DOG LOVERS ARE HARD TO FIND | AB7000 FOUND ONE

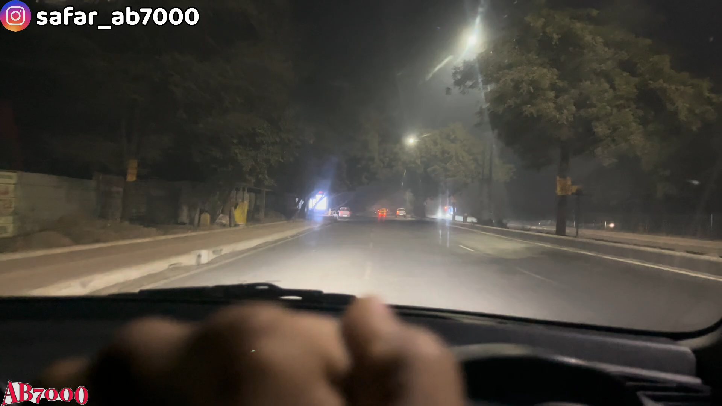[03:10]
और गाइज मैं निकल गया हूँ भी वापस घर के लिए तो रस्ते में देखो एक चीछ दिखाता हूँ आपको ना यह सामने आपको गाड़ी दिख रही है ना यह जो
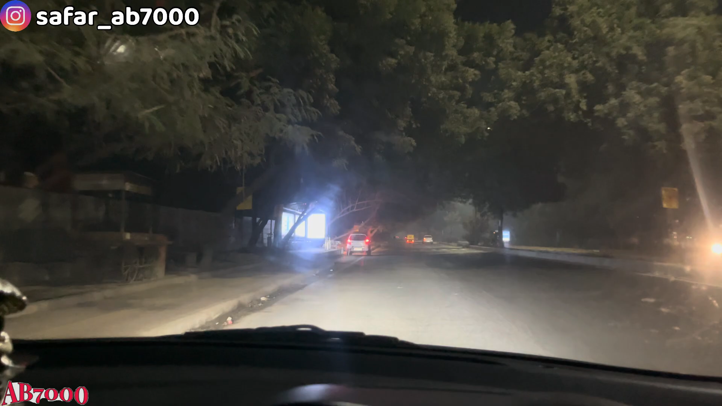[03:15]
जारी है देखो यह हर डेली चाह सर्दी हो चाह गर्मी हो यह देखो अभी निकल गई मैं
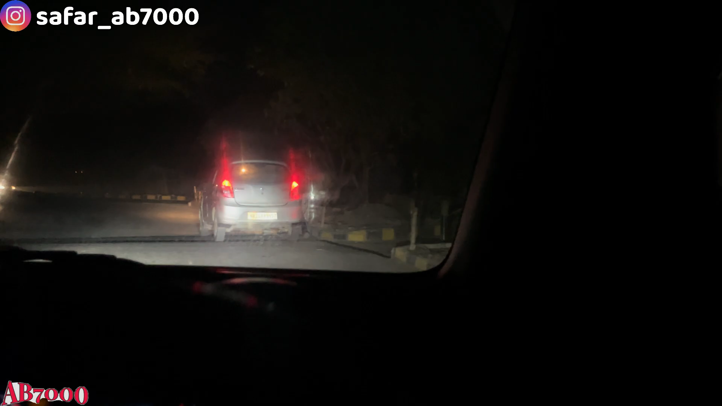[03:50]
यह आगे गाड़ी लेफ्ट लगाता हूँ यहां से न आप लोग बहुत अच्छा काम करते हूँ �